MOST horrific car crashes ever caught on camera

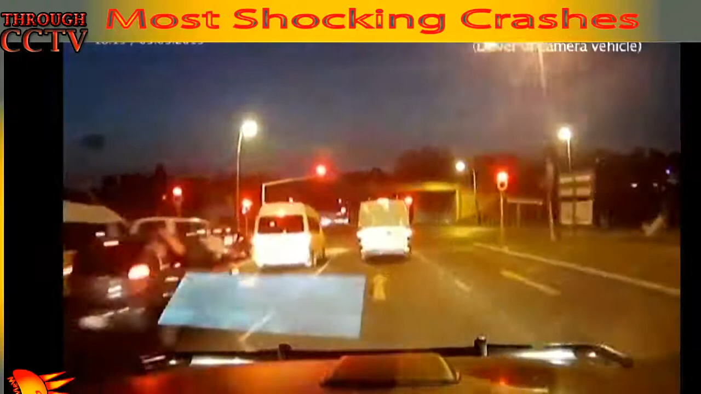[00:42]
Sitting in my vehicle and as we pull off, my eye just glimpsed the light of the truck coming down and it happened so fast. It just like took everybody out in front of us. So I'm very shocked. I can't believe that I wasn't there. I just said thank you to the Lord.